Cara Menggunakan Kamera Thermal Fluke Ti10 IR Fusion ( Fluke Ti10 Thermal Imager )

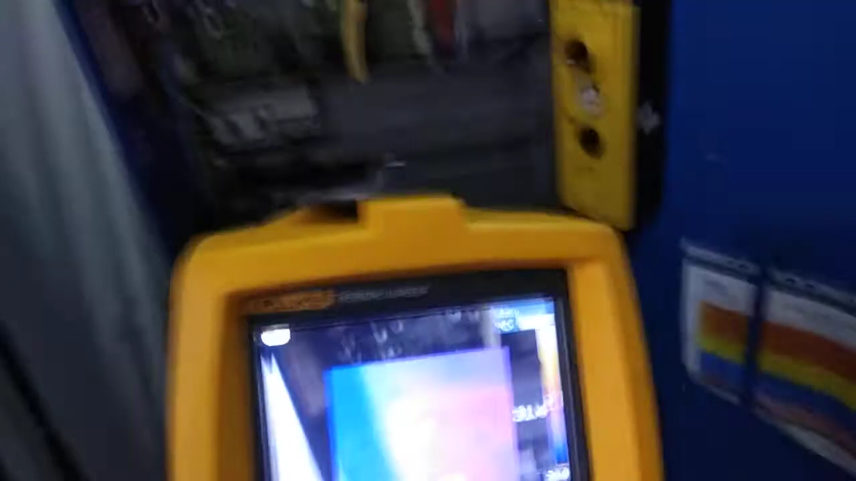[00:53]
jadi alat ini digunakan untuk mendeteksi panas
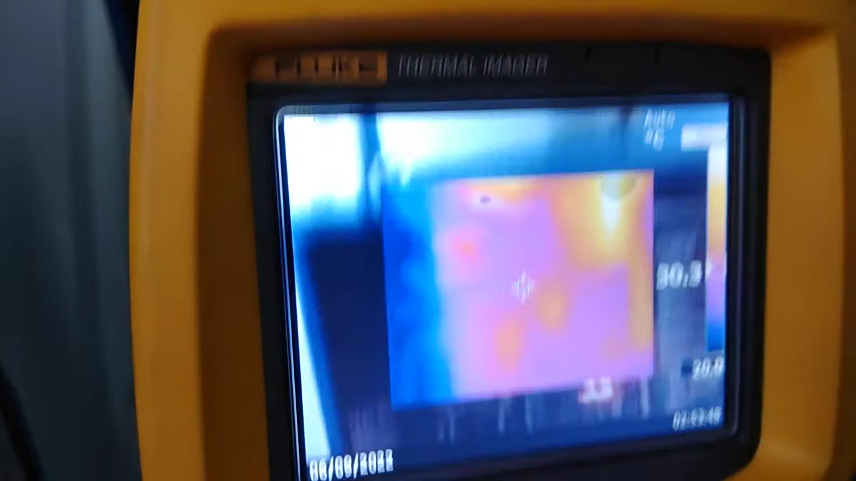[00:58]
yang makin merah makin merah makin panas
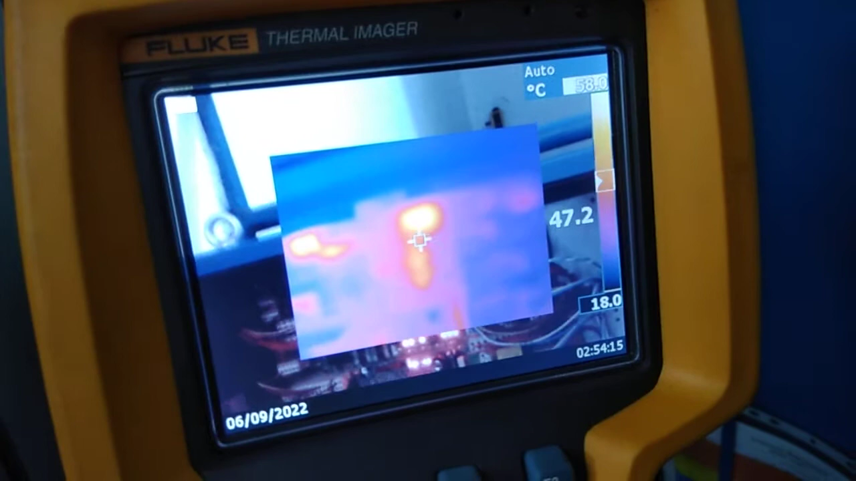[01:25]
On screen: scale top 58.0°C, scale bottom 18.0°C
merah paling panas kalau ke AC kalau ada AC kita cek AC
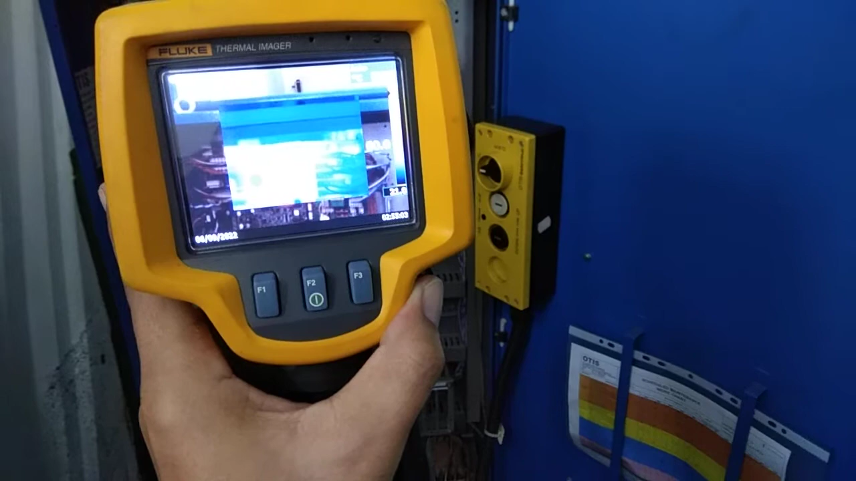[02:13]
ini yang akan kita fokuskan di tengah itu yang akan ini ada
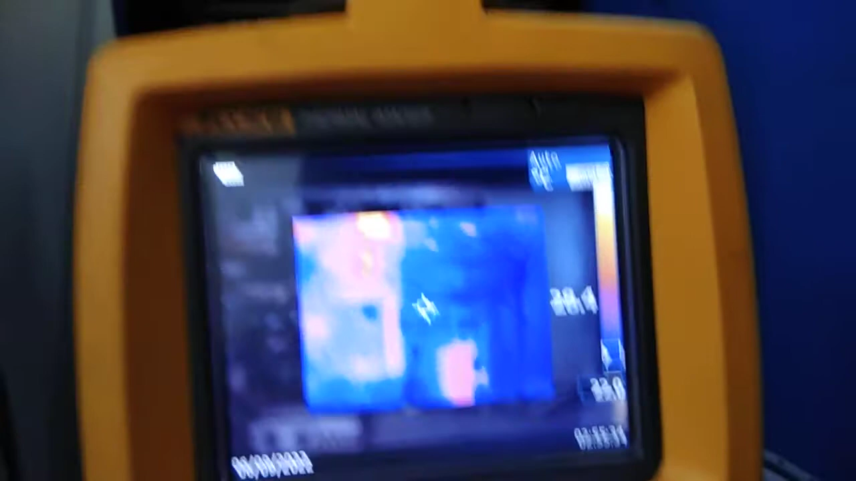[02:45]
ini kamera biasanya jadi bisa digabung dan ada
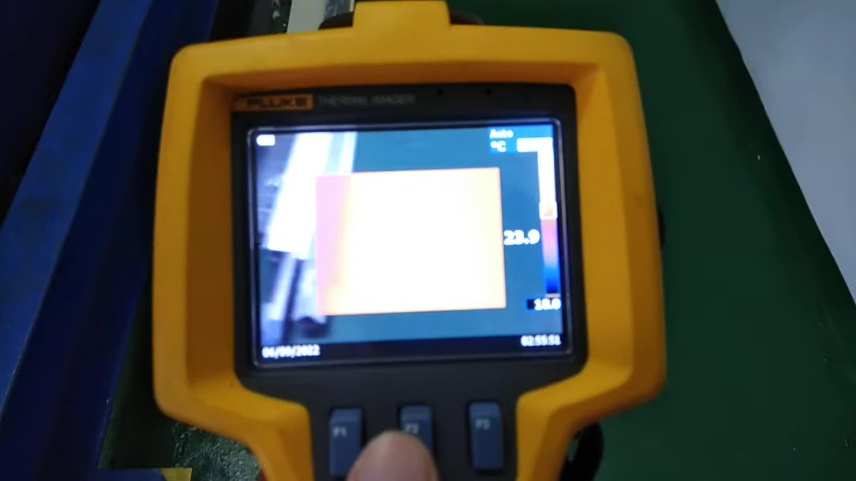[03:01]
di sini di sini ada IR function
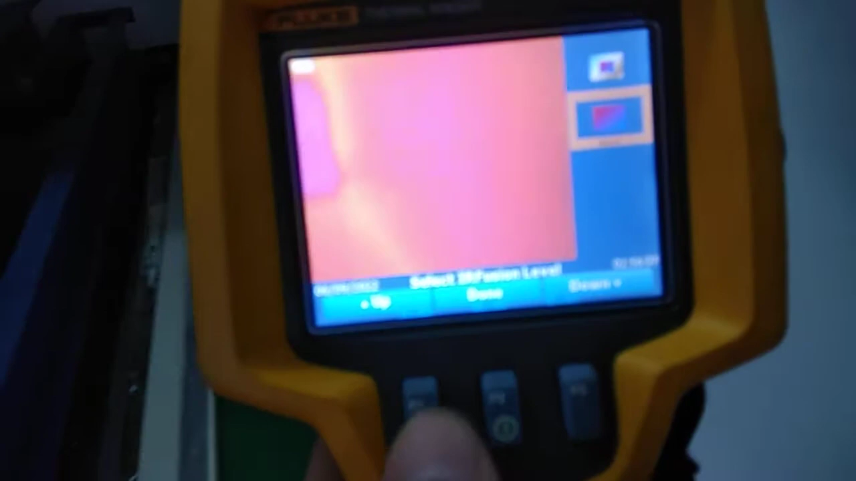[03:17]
kalau yang ini ini gabungan yang pinggir kamera biasa
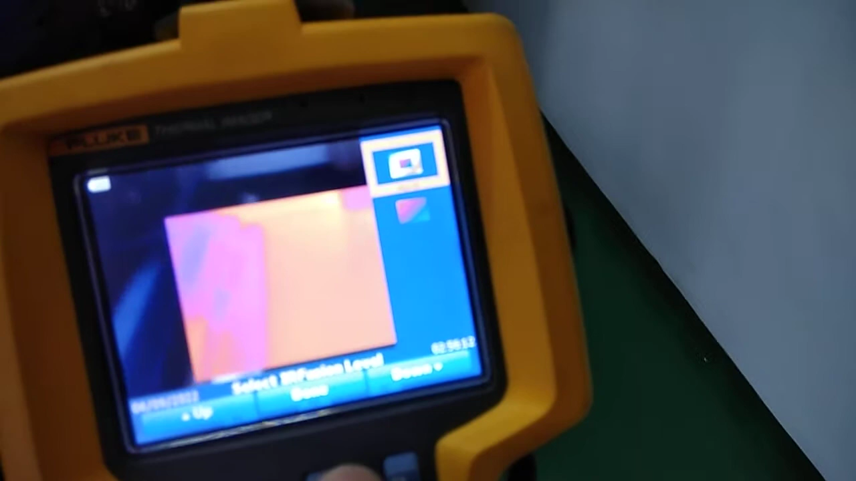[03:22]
ini menu lagi
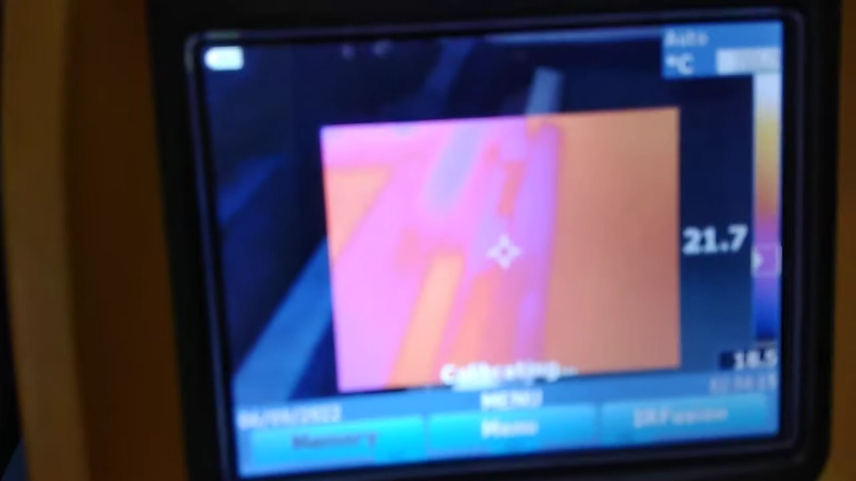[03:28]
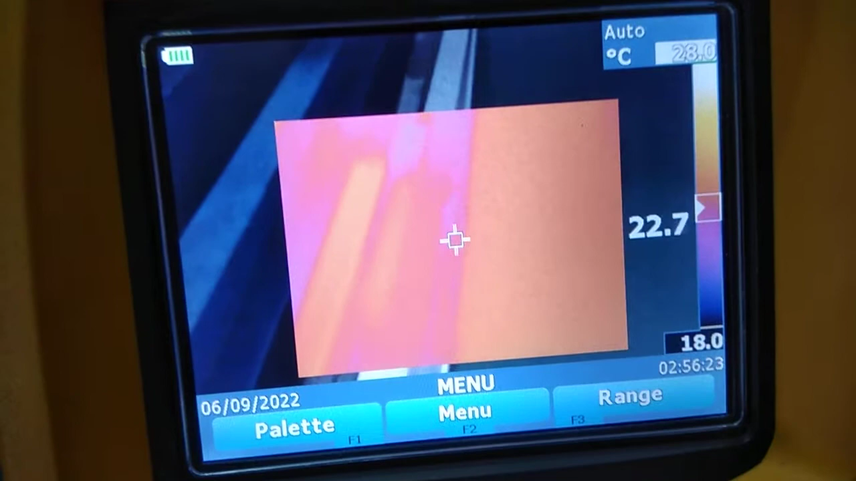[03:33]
On screen: spot 22.7°C, scale top 28.0°C, scale bottom 18.0°C
kemudian change ini kalau kita mau manual bisa ini saya setel auto kalau manual setelannya banyak
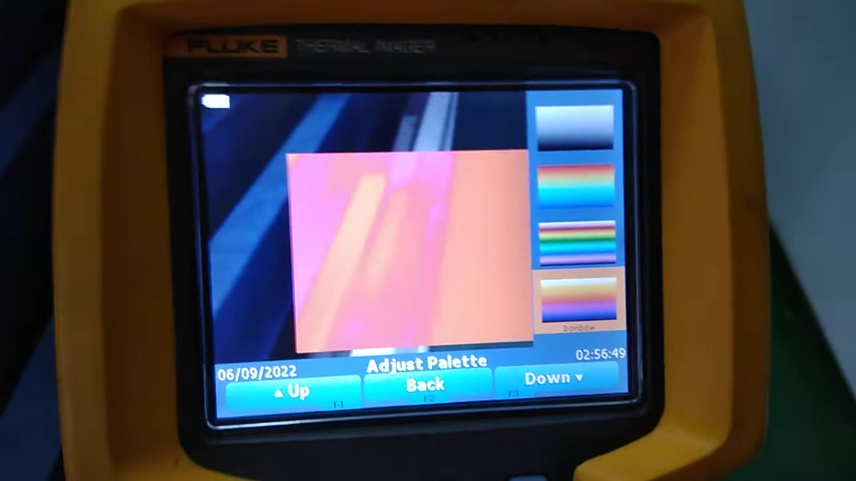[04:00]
ada warna hitam putih warna ada empat pilihan warnanya
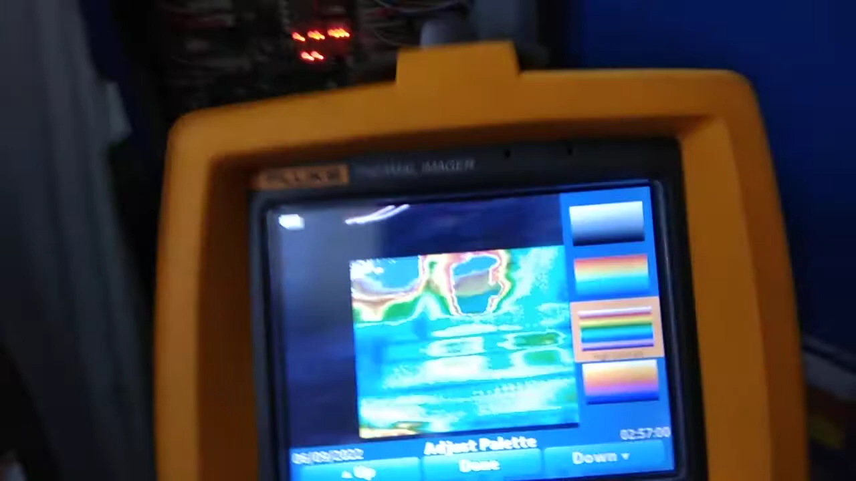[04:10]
jadi bisa kita sesuaikan ini mau bedanya lihat ini